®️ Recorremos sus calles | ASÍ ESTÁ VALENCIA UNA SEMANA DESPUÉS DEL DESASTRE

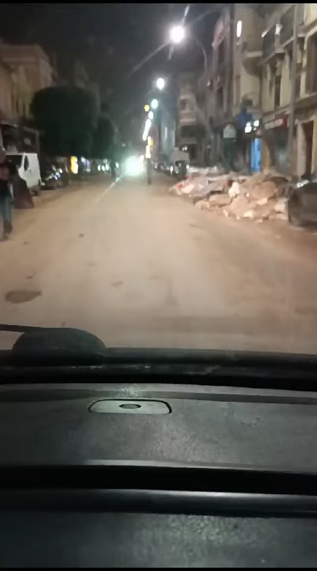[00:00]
Bueno, esta parte ya está mucho más limpia, tío, que la otra, ¿eh?
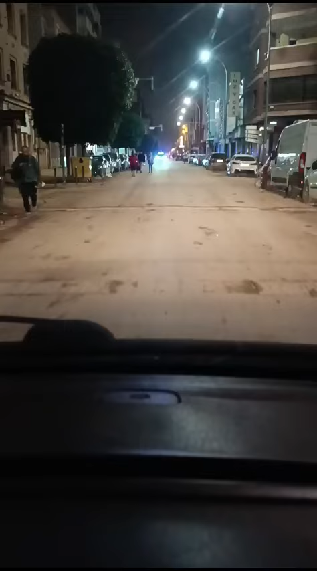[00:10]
Pero esto es una comparación, esto prácticamente que está intacto. Esto está mucho mejor, es que justo ha sido ahí detrás, en las calles de atrás.
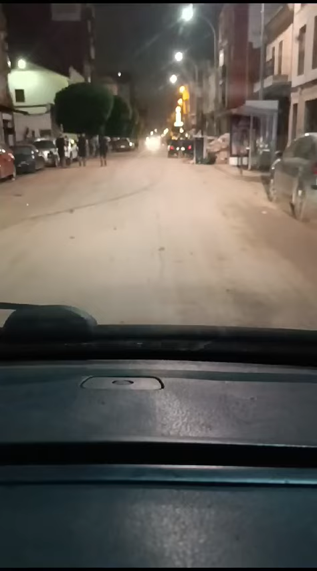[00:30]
Bueno, aquí hay basura, pero no es un lodazal, es que el otro es un lodazal. Yo creo que alguna gente también ha aprovechado ya para hacer reforma y ha dicho, ah, pues mira, saco todo lo... Lo saca la calle y hacemos reforma. Me da la impresión.
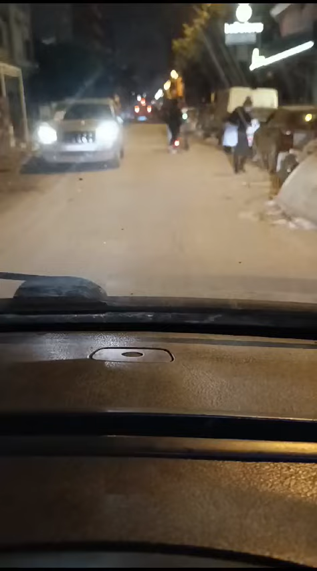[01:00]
Gira a la derecha hacia avenida de Gómez Ferrer. Es que lo de estas señoras es lo que más embarrado está de todo, ¿eh? Justo es esa... Sí, hay una plaza.
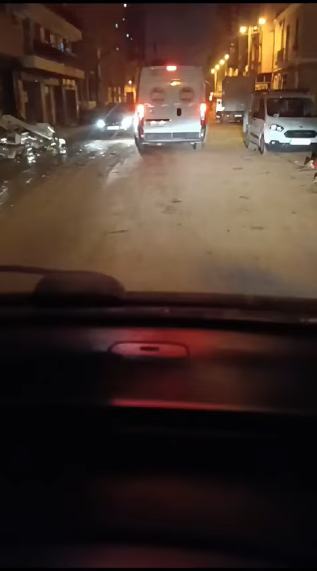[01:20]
Ese barrio, o sea, eso es zona de cero total.
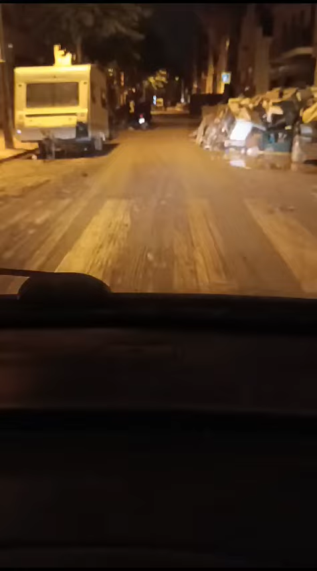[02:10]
Que de todas formas, esto está... Claro, aquí no hay luz, no hay nada, tío. No hay luz, ¿no? Esto está para secar. O sea, que luego de aquí la gente vendrá y cogerá alguna de sus cosas.
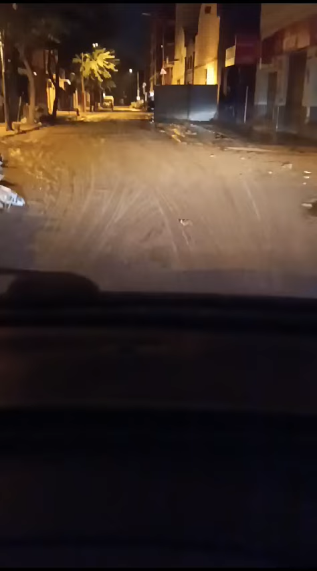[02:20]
Tanterías. Tantería macho. Se secan. Y las puedes usar, las limpias un poco. Y las puedes secar.
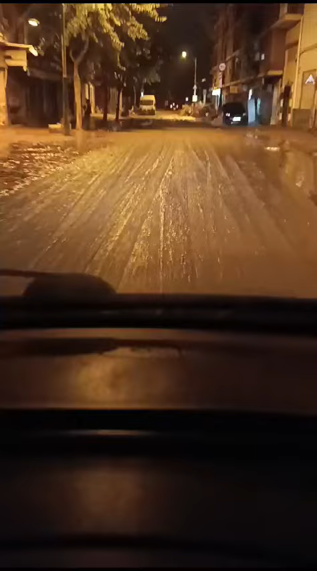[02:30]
Pero ya has visto eso. Sí, sí. Se han llevado las porciones del agua, tío. O los coches. Bueno, porque ahora vamos en el sentido... Y ahora hay coches que ni los han abiertos. Y que están ahí embarrados. Vamos en el sentido de la riada ahora.
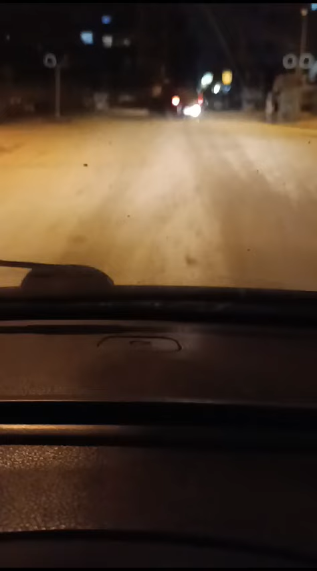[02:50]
Sí, sí, eso es. Ahora vamos en el sentido de la riada. Vale, ahora tenemos un coche en medio de la vía. Haciendo... Mira, más coches arriba, uno encima de otro.
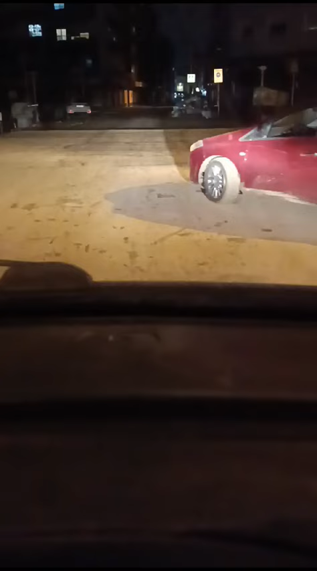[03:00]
Menomenal. Mira, vamos a pasar. Gracias. Tranquilo que no van a haber trenes. No van a haber tren que valga. Y además están sepultadas con la gravilla.
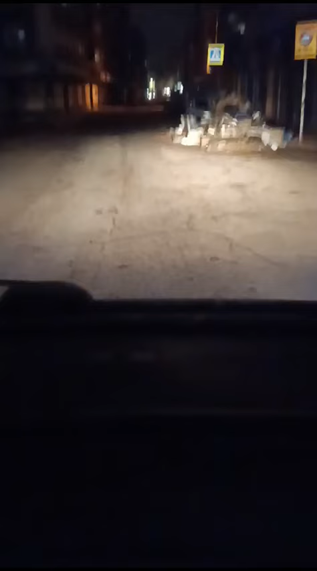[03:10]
Pero no van a haber trenes ni hoy ni en un metro. Esto es Sedavilla. Aquí estamos en Sedavilla. Nos faltan 600 metros para llegar a Avinguda. Ah, esto es Avinguda Gómez Ferrer. La calle donde estaban todos los coches apilados es esta. Esta, porque yo la localicé aquí. Una tintorería. Aquí. Como los joyeros. Aquí ya la veréis a la mano izquierda.
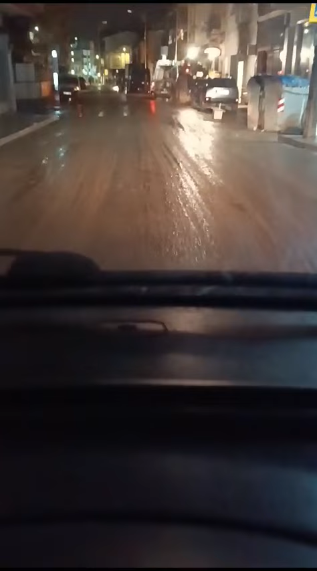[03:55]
Bueno, pero ya hay mucha gente ayudando, ¿eh? Sí, le han pegado ya un repaso importante. Bueno, sí, él. Hay que pasar por ahí. ¿Cuál era con su tractor? Estos ahí te ayudó. Sí, los del principio. Tractores. Mira, mira, está aquí el ejército. Y a la derecha hacía tener división. Vamos a hacer aquí vídeos también de esto, ¿no? Del ejército. Vale, y aquí a la derecha.